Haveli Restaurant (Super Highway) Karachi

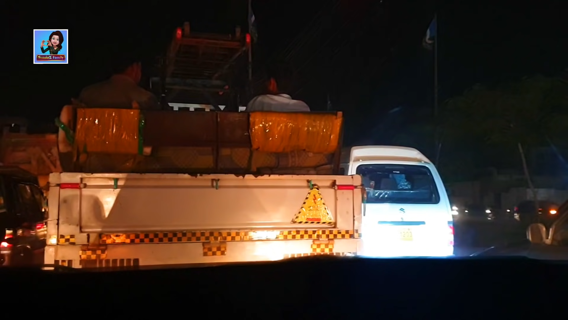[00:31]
लेकिन प्लान ये बना है अब कि अब हम हाईवे पे हवेली रेस्टोरेंट है वहाँ चलते हैं। आज तक हम वहाँ नहीं गए तो चलिए चलते हैं।
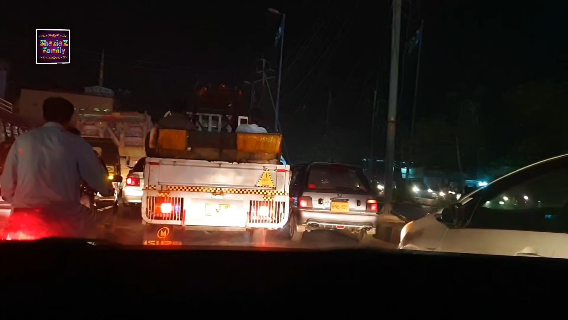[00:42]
इस वक्त हम अल आज़म स्क्वायर के सामने से गुजर रहे हैं। सोहरावपुर नेशनल हाईवे अल आज़म स्क्वायर पर बहुत ट्रैफिक जैम होता है क्योंकि यहाँ से पूरे पाकिस्तान के लिए गाड़ियाँ निकलती हैं, कंटेनर निकलते हैं, बसेज हैं। और ये जो बस आप देख रहे हैं ना 4L,
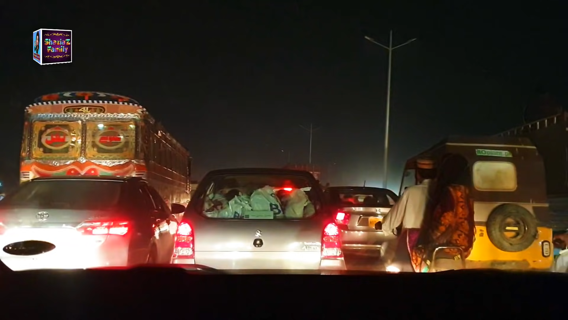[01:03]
ये 4L ये गवर्नमेंट की बस है।
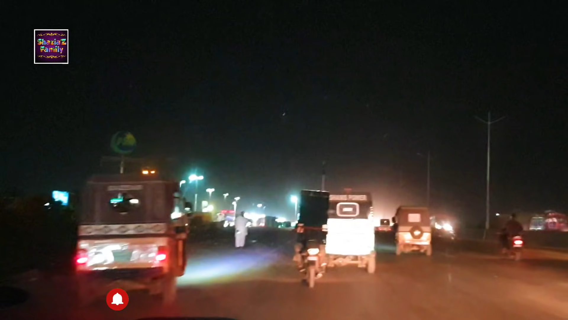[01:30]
जियो शनवारी पहले आता है, फिर आता है खान साहब और फिर आया है खैबर शनवारी और इसके बाद अब आ रहा है हवेली रेस्टोरेंट।
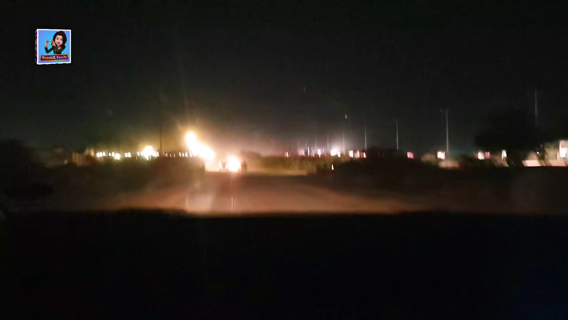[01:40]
बिल्कुल जो है ये गुलशन मेमार वाला फ्लाईओवर
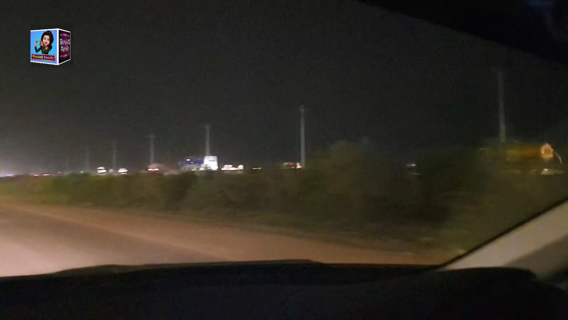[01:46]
है और ये गुलशन मेमार के मोड़ से जस्ट पहले है हवेली।
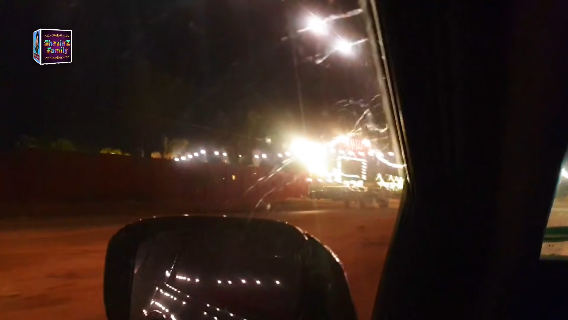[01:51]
समझ ले कि गुलशन मेमार के मोड़ पर ही है हवेली,
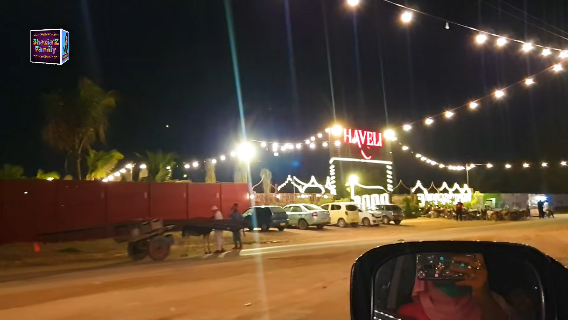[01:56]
पहले हवेली आता है और उसके बाद फिर वो आगे गुलशन मेमार का मोड़ आता है।
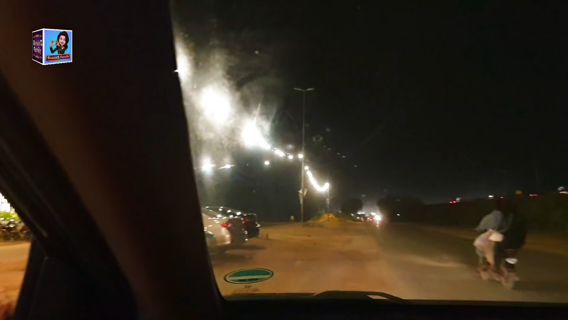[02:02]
तो आज हम फर्स्ट टाइम आए हैं, आपको भी दिखाते हैं।